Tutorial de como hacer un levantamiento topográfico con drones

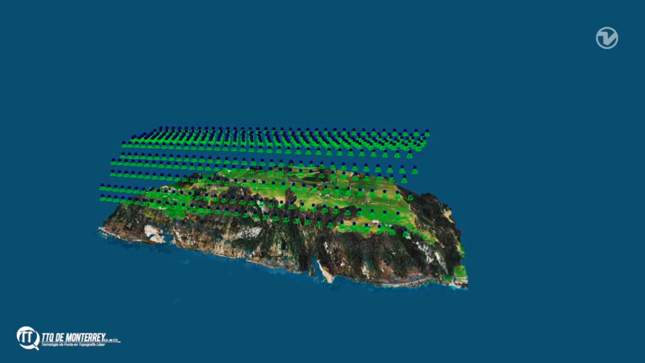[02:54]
And we will get the map with consistent ground sampling distance, despite the elevation difference of the sight.